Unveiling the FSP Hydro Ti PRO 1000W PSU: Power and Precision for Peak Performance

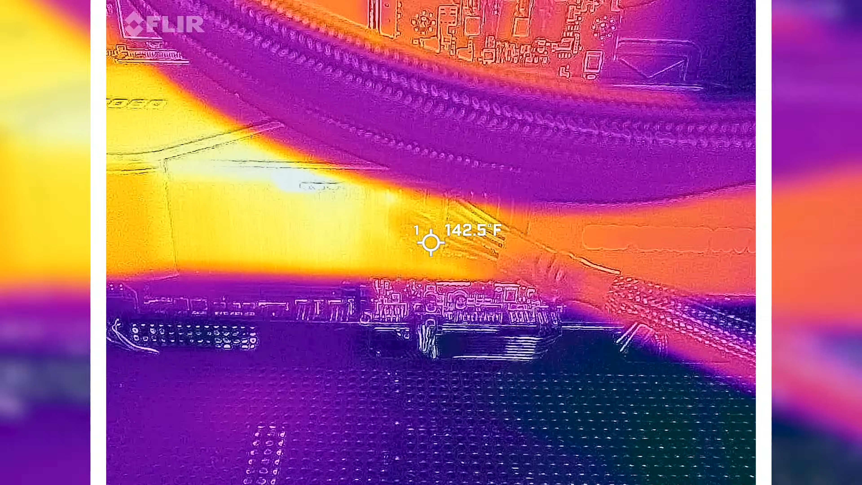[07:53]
On screen: spot 142.5°F
We're nearing the 20 minute mark under full load. No issues at all here.